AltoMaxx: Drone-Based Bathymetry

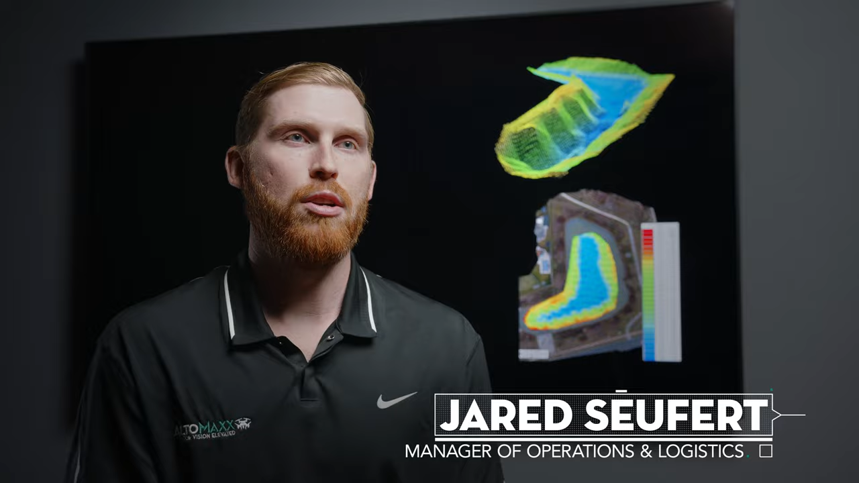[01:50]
which allows you to penetrate through layers of sediment, sludge to get to the bottom of the pond.
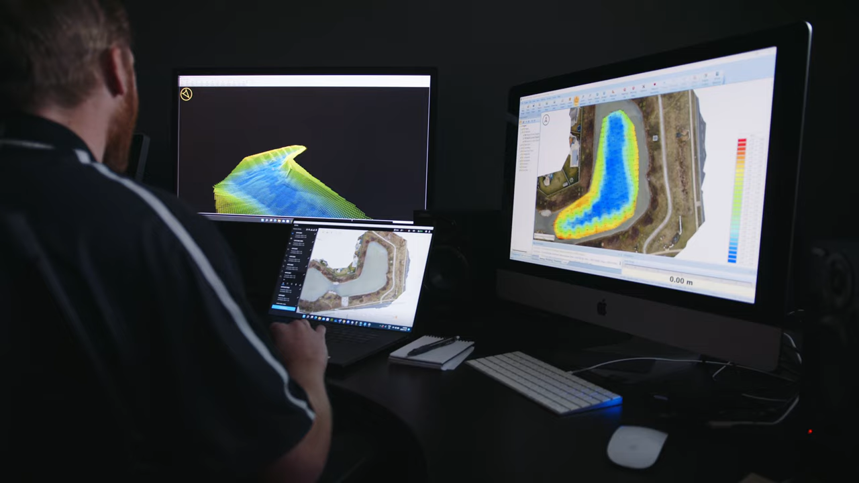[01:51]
We can create a 2D map showing contours of different depths within your body of water.
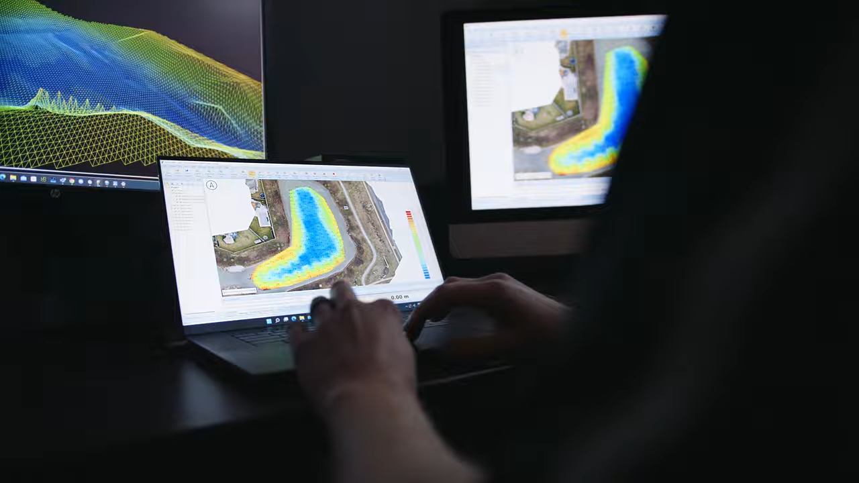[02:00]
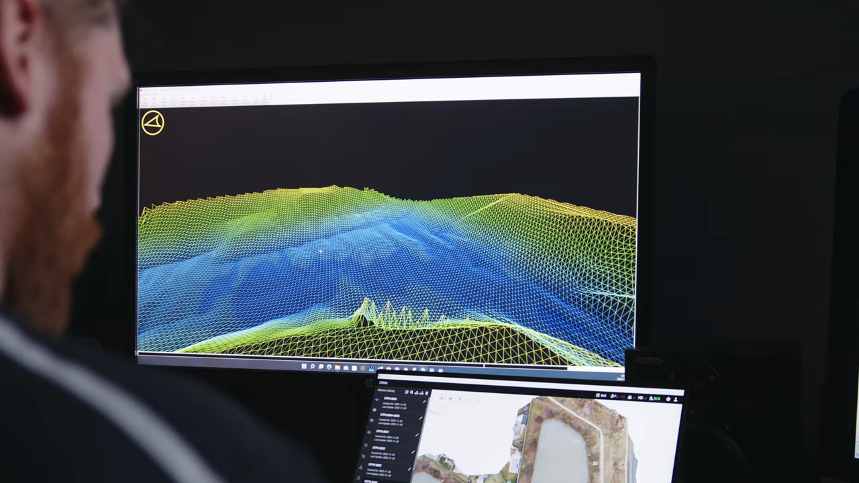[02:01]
We can also create 3D models as well, created as a 3D point cloud, which can be imported into something like AutoCAD or a design software.